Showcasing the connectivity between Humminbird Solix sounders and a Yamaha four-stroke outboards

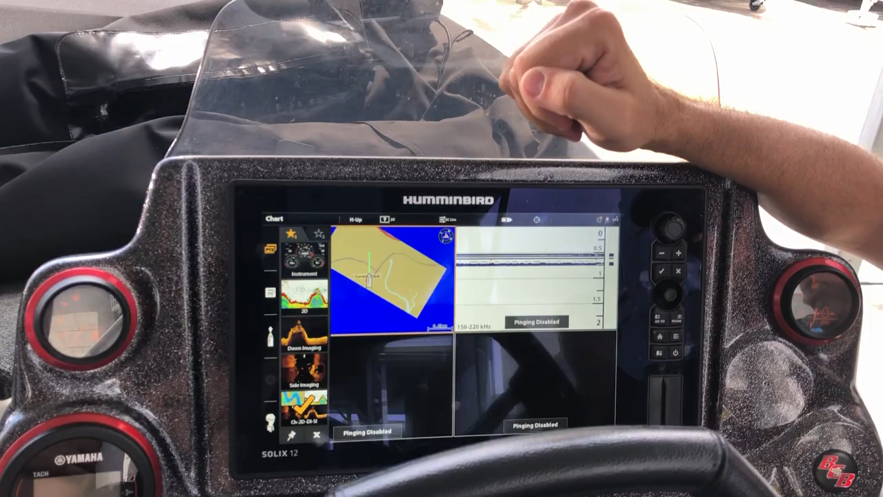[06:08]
side imaging and your two-dimensional imaging and I was just to hold that down just for the purpose of making the screen look nicer.